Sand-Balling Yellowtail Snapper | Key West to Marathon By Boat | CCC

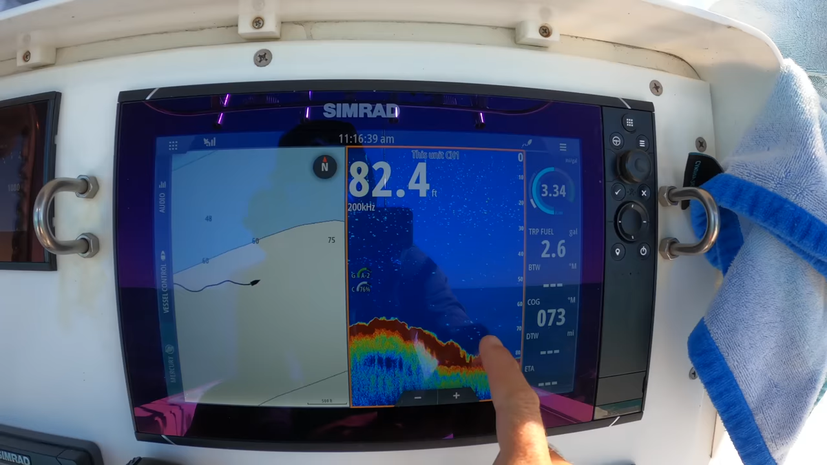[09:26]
On screen: depth 82.4 ft
Essentially, I just drove out to the edge of the reef until I started to see some structure.
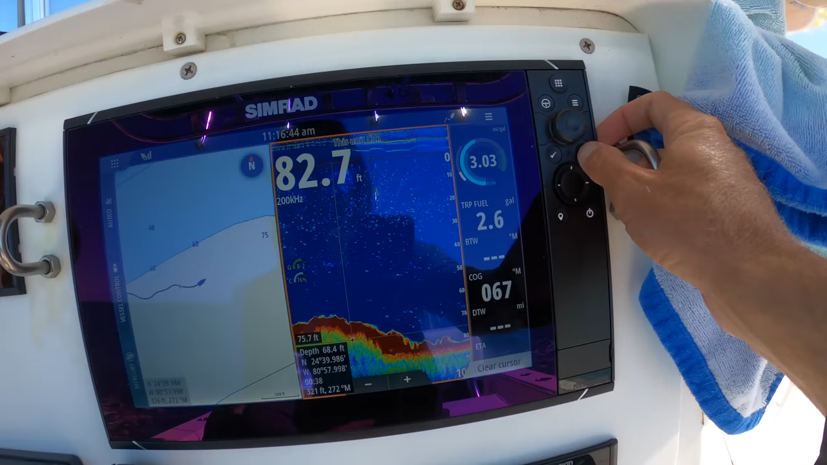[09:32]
And I'm just gonna drive along this until I mark something that looks promising.
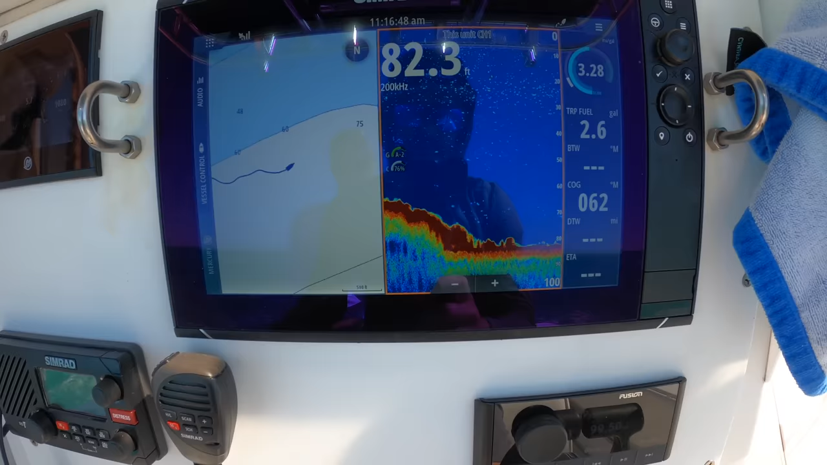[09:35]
On screen: depth 82.3 ft
And it's gotta be fairly similar to Key West.
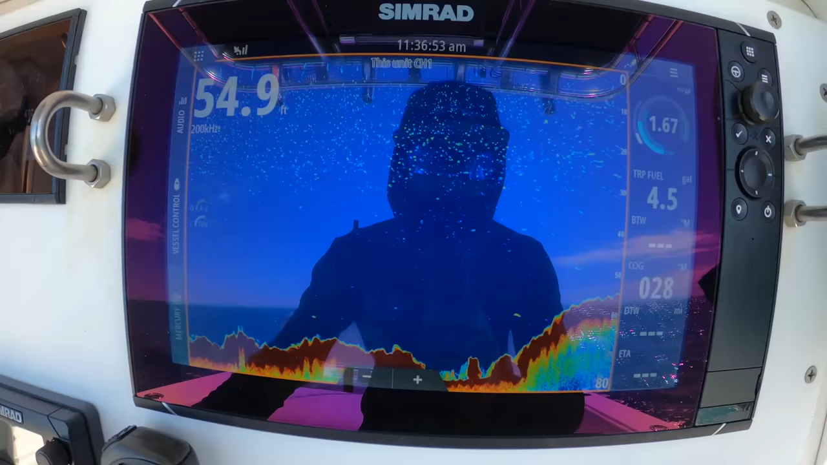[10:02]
On screen: depth 54.9 ft
So I really haven't marked much as far as life goes. A lot of nice up and down bottom, rocks and thick, what looks like thick Swiss cheesy bottom.